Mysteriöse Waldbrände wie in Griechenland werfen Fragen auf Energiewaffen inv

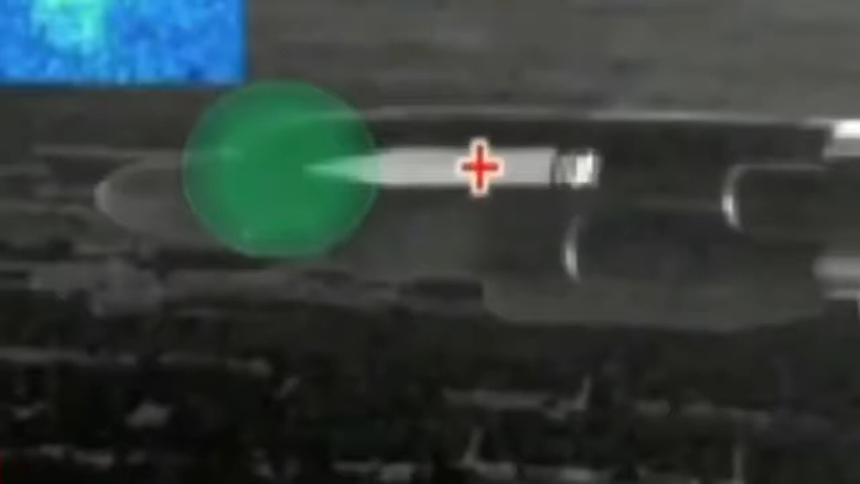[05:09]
rapid designation of an aim point for the high-power laser once precision track